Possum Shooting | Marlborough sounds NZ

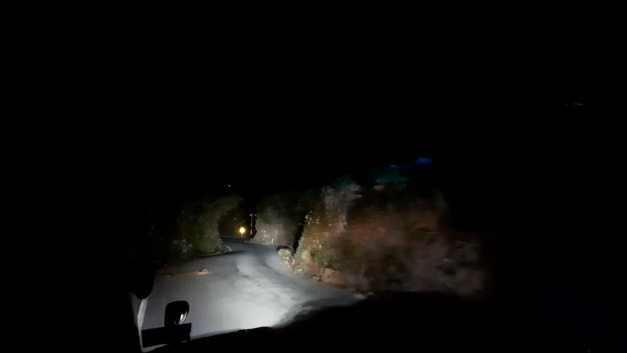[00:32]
Guys, guys, he's right here. Can we see? Where is he? He ran.